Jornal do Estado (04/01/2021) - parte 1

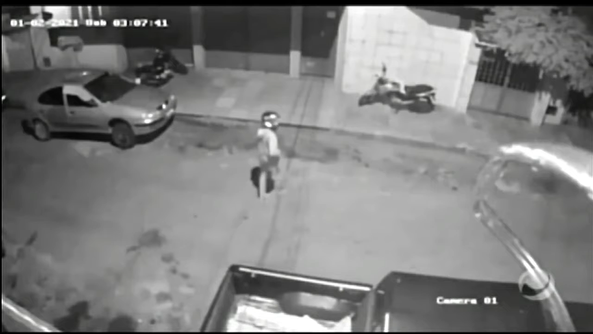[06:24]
Ele consegue destravar o veículo e sai empurrando a moto. O dono registrou o boletim de ocorrência e divulgou as imagens da moto nas redes sociais.